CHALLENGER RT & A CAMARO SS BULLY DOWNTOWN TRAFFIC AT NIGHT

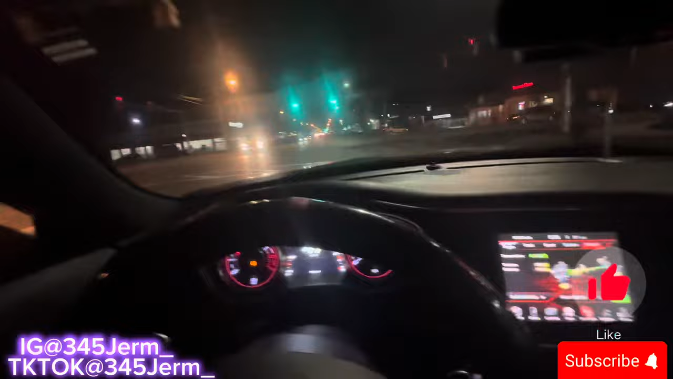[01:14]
We already starting to get busy, as y'all can see. So,
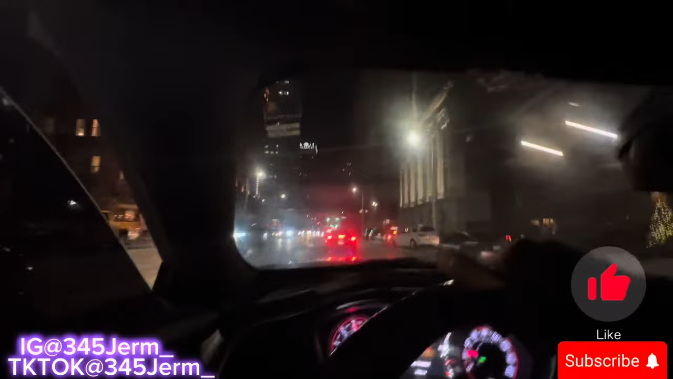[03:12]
Y'all see it. Hey, he got the SS. I only got the 345. Oh, yeah. Yeah, he got the big SS.
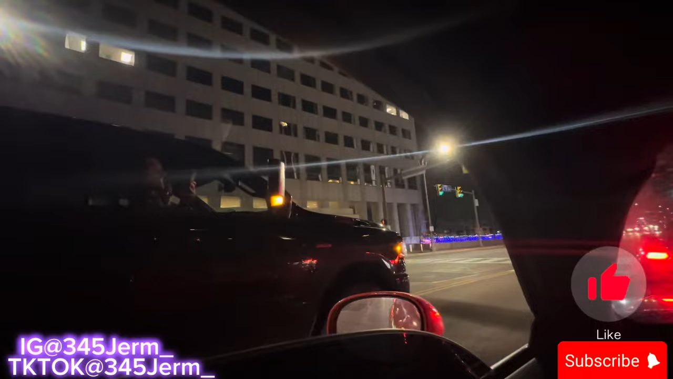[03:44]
Oh, man. Mm-hmm. That boy nice. I ain't gonna lie. Badass, I'm gonna go up my man. Thank you. Thank you. Y'all see it, man. That liking the 345 and the big SS, man. They fucking with us in traffic, y'all.
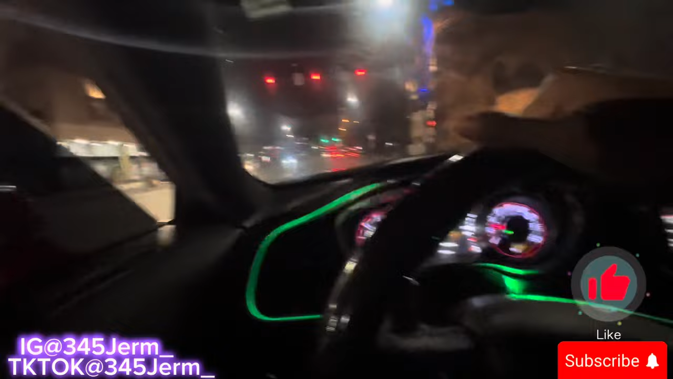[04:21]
In this bitch, boy. Y'all see how the fuck we getting down, man? Don't play with us, boy. You see it, man.
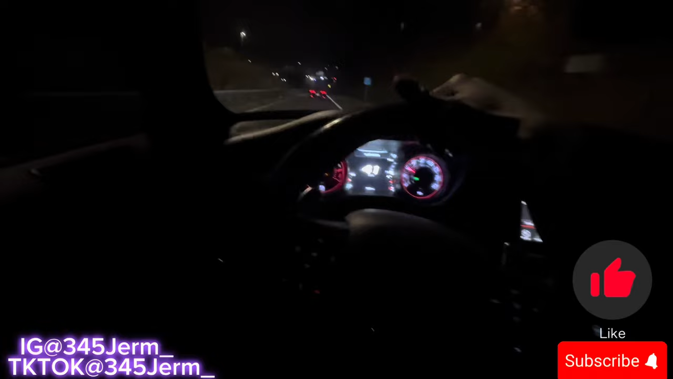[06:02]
Fuckers, y'all talking about? Y'all see, man, I had to turn off the lights. We had the blackout on the ass on.